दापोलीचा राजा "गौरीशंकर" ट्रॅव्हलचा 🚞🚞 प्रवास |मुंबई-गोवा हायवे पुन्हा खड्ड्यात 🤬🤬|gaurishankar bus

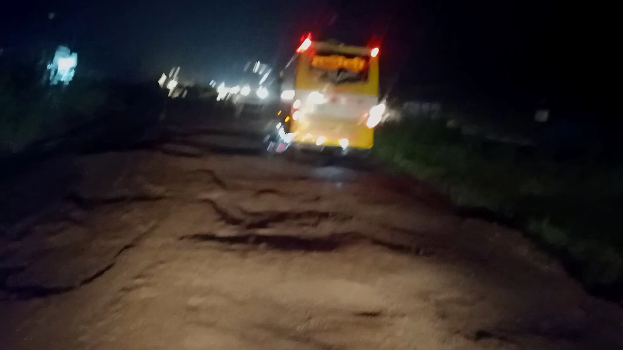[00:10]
गाडी आंबेच्या रोडने जाणार नाही आहे, म्हणजे आंबेची गाडी पार करून
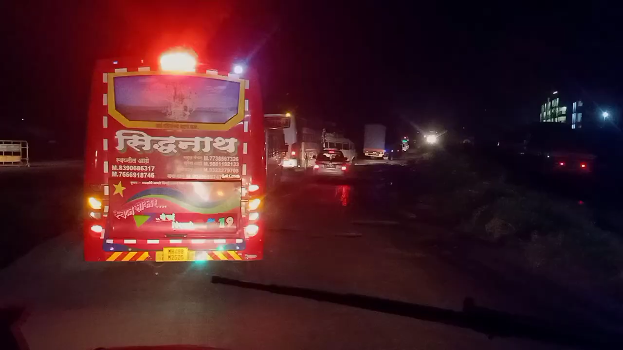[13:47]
पूर्ण मग गाड्यांची रांग लागली या साईडला.
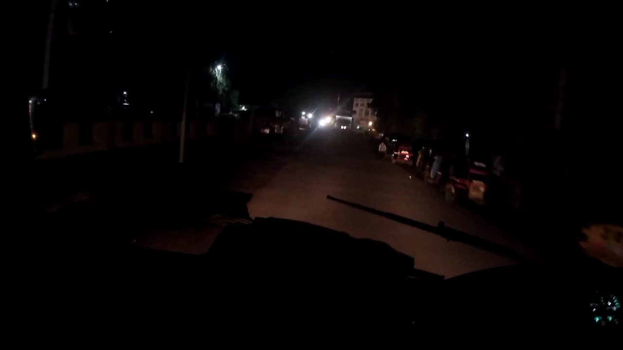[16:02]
फायनली मुंबई गोवा हायवे सोडून निघालो आहोत महाडच्या दिशेने, म्हणजे महाड मार्गे दापोलीला, आणि या समोर छत्रपती शिवाजी महाराज चौक.
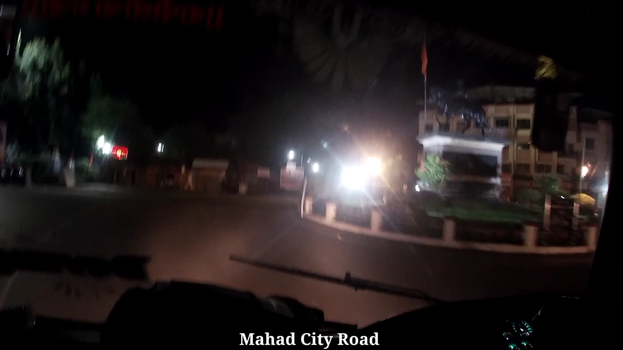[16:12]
येस, पूर्ण रस्ता एकदम सामसूम आहे. सकाळ दुपार संध्याकाळ रस्ता गजबजला असतो. आणि या ब्रेकर यार खूप जास्त आहेत, आणि स्पेशली मार्केट रोड असल्यामुळे हायवेच्या नजदीक ब्रेकर जास्त लावलेले आहेत.